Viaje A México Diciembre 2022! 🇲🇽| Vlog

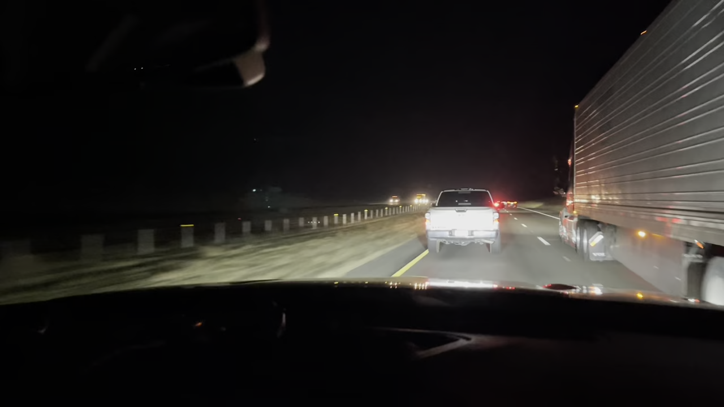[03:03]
pues ahora sí echamos gas ya vamos por el freeway 5 hacia el sur vamos a llegar que será como unas 12 horas a san nogales primeramente dios y pues yo aquí llevo contrato de no quedarme dormida de ir poniendo
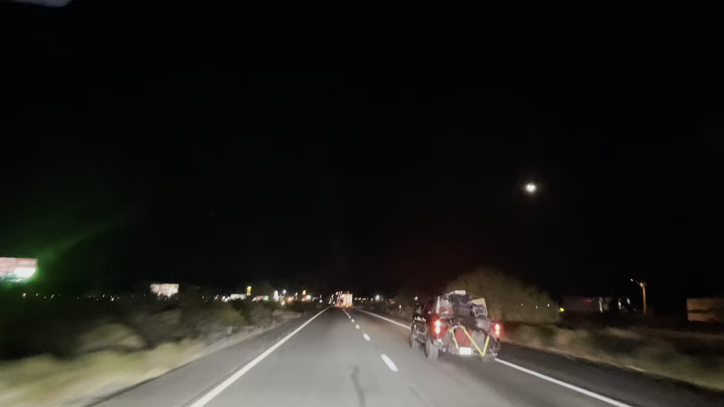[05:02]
pues ya salimos california entramos a arizona exactamente son las 2 18 de la mañana así es
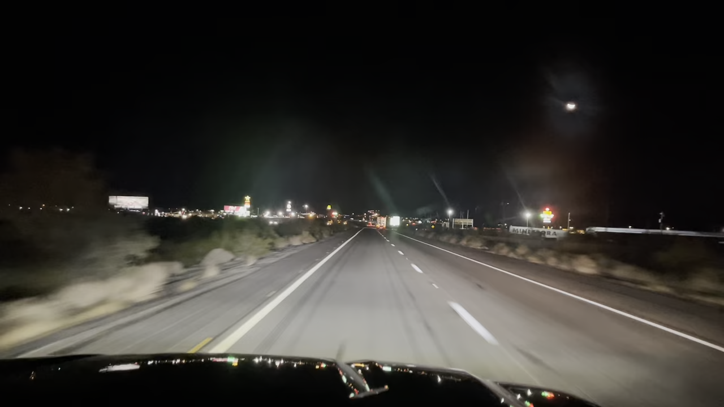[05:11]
que vamos a seguirle dando y no me he dormido ay ay ay pues yo ya me cansé de platicar y de cantar
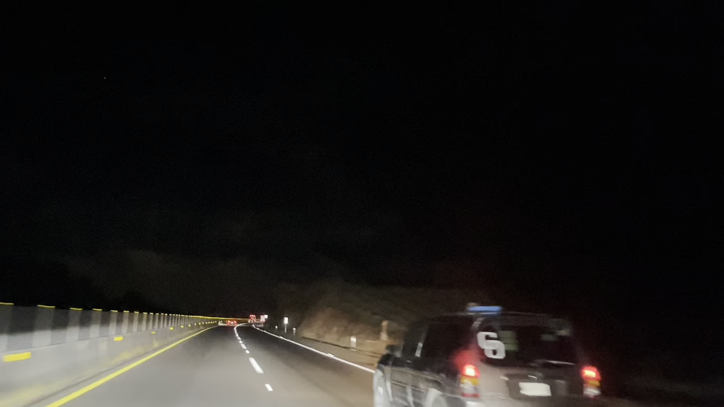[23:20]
Tres Miren, vamos pasando por Tequila, Jalisco Y aquí se mira bien bonito de día Porque es puro maguey El que se ve sembrado Pero pues ahorita se los quedo de ver No se mira A ver si ya de regreso Pasamos de día
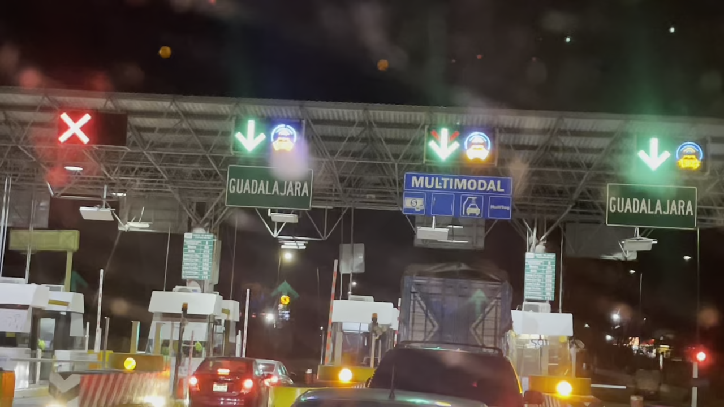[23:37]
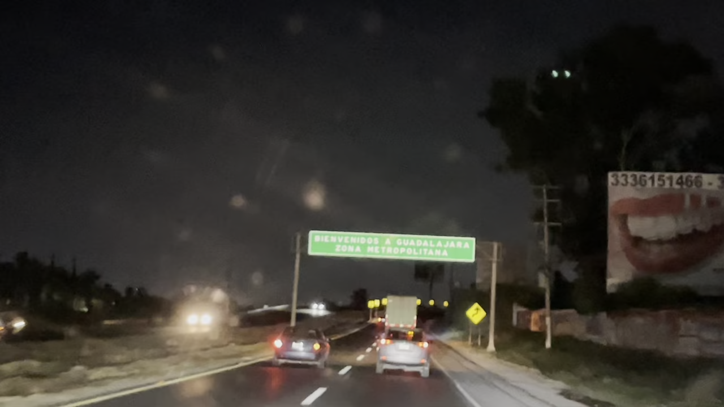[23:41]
Bienvenidos a Guadalajara Muchas gracias Miren como rojo
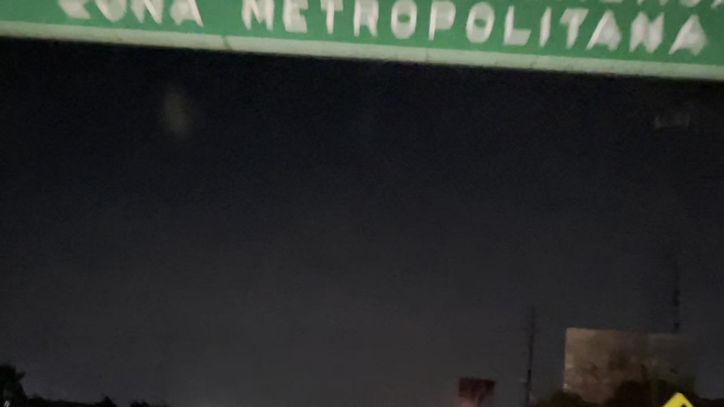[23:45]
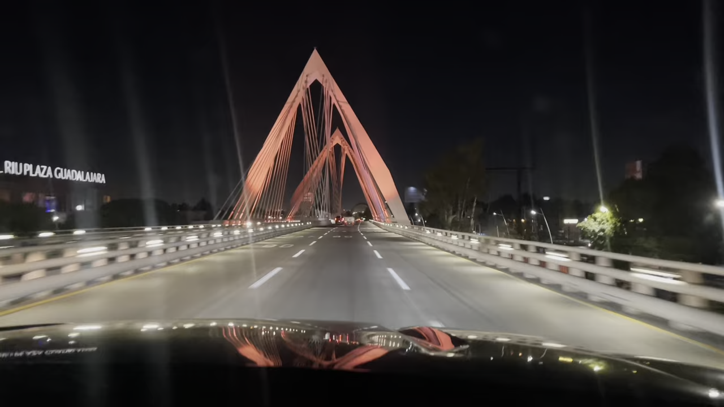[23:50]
A veces está de colores Ese morado, blanco
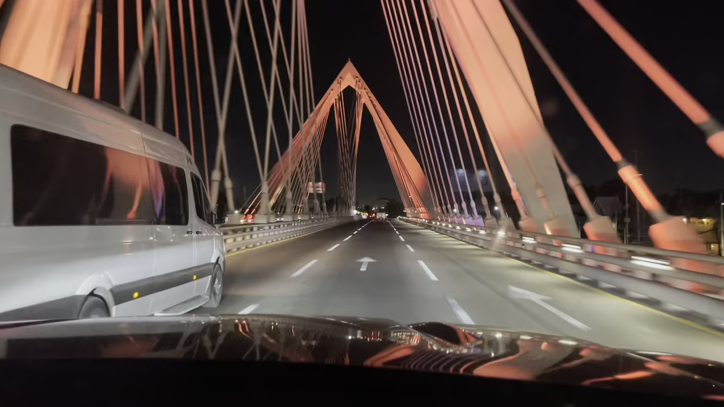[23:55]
El puente Pues ahora sí ya Derechito a Michoacán Cada vez estamos más cerquitas ¿Ya qué será de aquí? ¿Alguna media hora? ¿O 45 minutos? Por ahí los 45
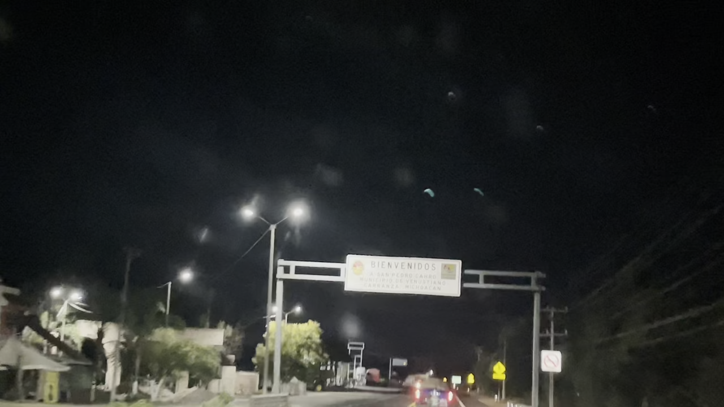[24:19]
Bienvenidos a San Pedro Ya llegamos a San Pedro
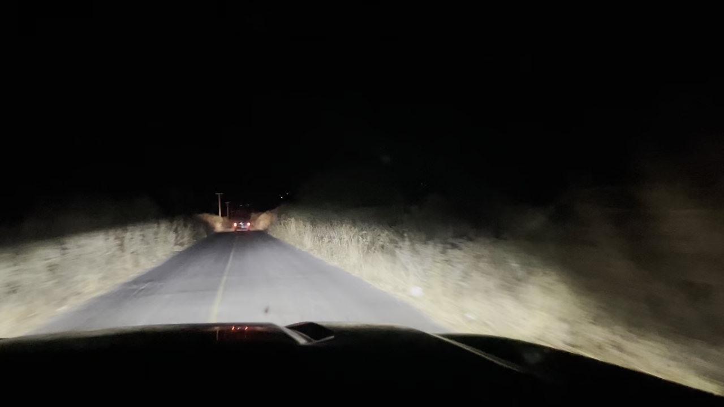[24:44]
Sí Gracias a Dios ya llegamos al platonal Ahora sí está la entrada del pueblo